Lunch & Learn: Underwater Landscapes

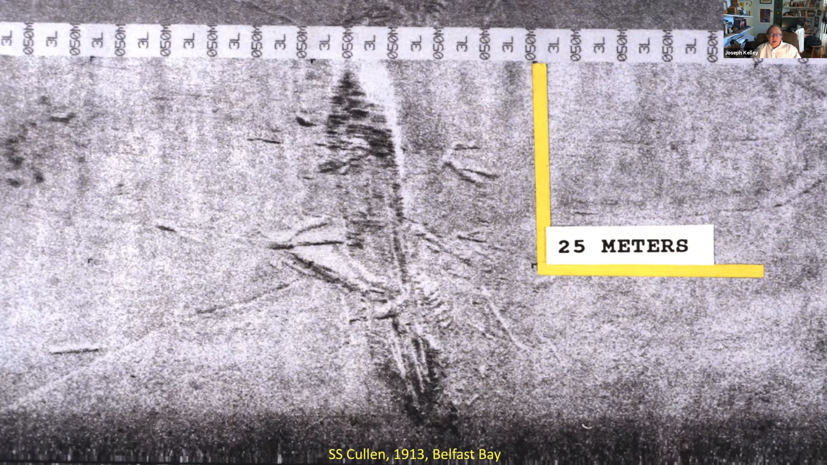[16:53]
That was a very sad fishing person who probably lost his gear, not knowing this wreck was there and dragged over it.
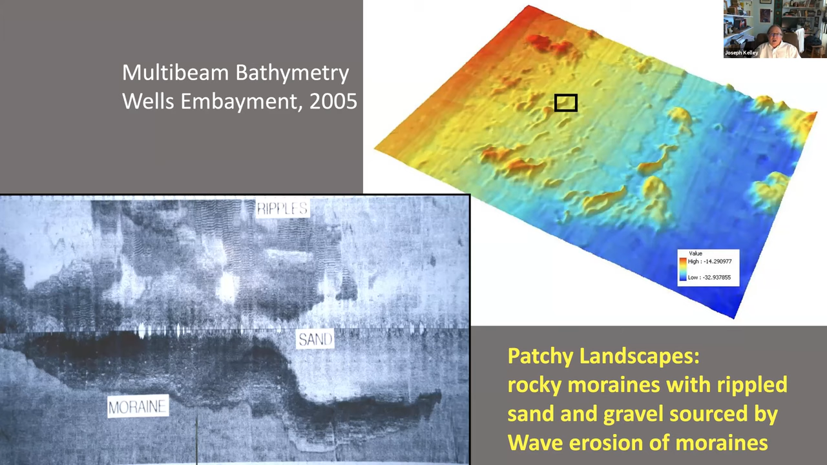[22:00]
So you can see in that upper bathymetric map, all the yellow and light green, the sand and gravel eroded from these, from these many moraines. They would have been beautiful, uh, barrier islands and beaches for a long time, similar in some respects to the beaches in the Wells area today.
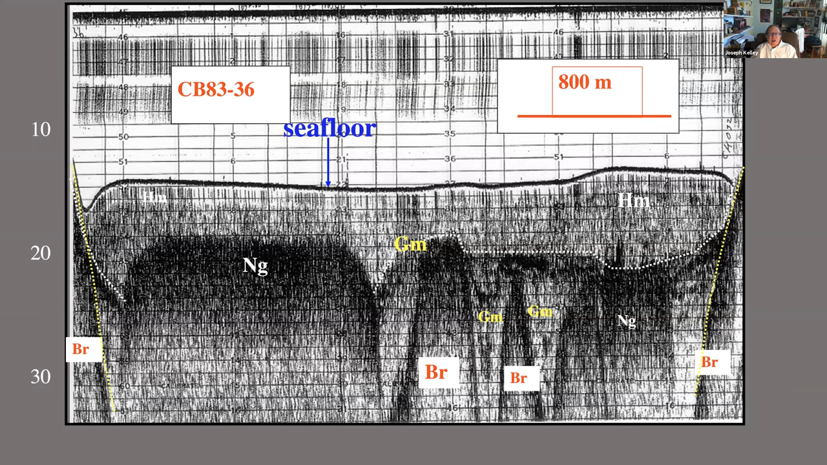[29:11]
You can see the glacial marine, you can see BR as bedrock. You see, this was a valley that's been filled with estuarine mud and glacial marine mud and now natural gas. But sometimes the natural gas escapes as it has here in Belfast Bay.
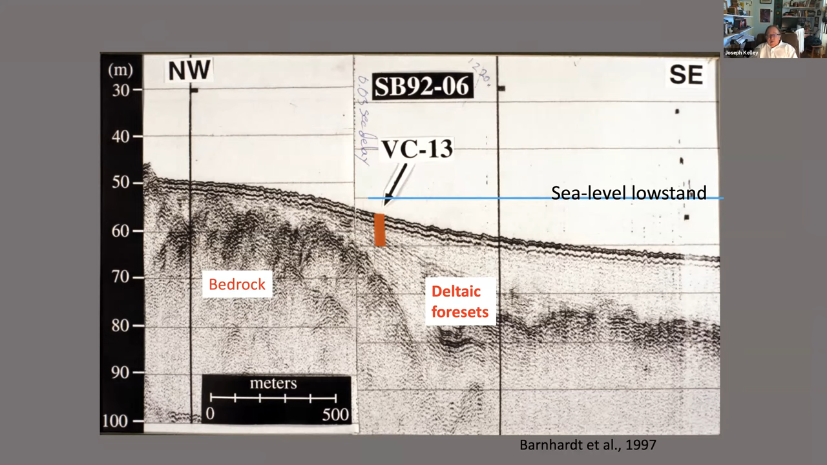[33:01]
This is a seismic reflection profile through that delta, where we wanted to hit some of those dipping beds, hoping we'd find something that would tell us when sea level reached that low stand location. Um, and we did. It was about 12,500 years ago.
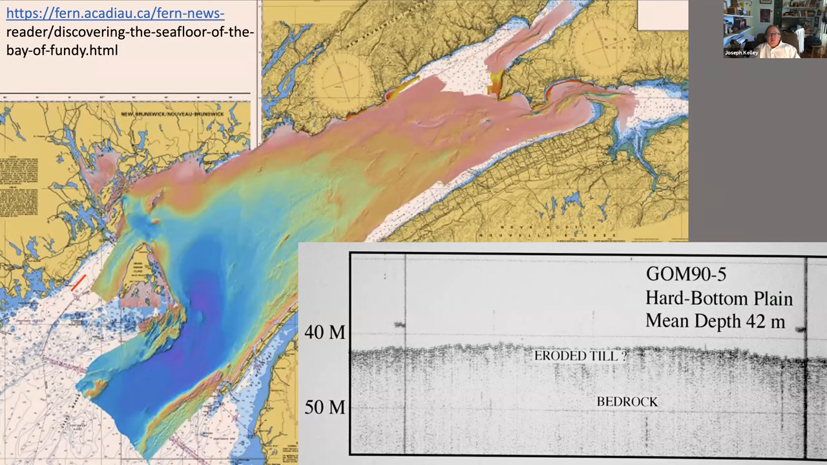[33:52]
It's an area with extreme, excuse me, tidal chain, uh, tidal currents. You can see the bottom in the seismic reflection image is just hard, rocky bottom, really whipped by currents moving one, two meters per second, all through 24 hours a day. Um, uh, a very different location owing to the extreme tides in the Bay of Fundy.